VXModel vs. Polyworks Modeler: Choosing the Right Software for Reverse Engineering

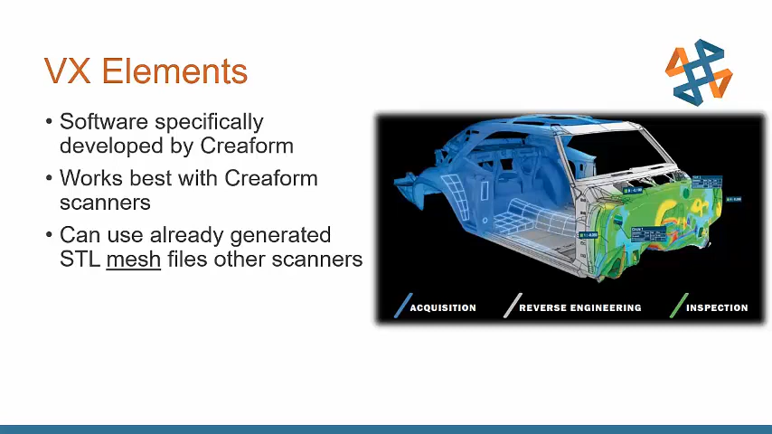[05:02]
and this works directly with the Korea Form 3 scanners uh you can do inspections with it and you can also do this VxModel reverse engineering with it and when we're uh if we use the software it actually generates the file goes straight to an STL mesh on the fly and we don't have to deal with point clouds at all which makes life very easy okay so VxModel we can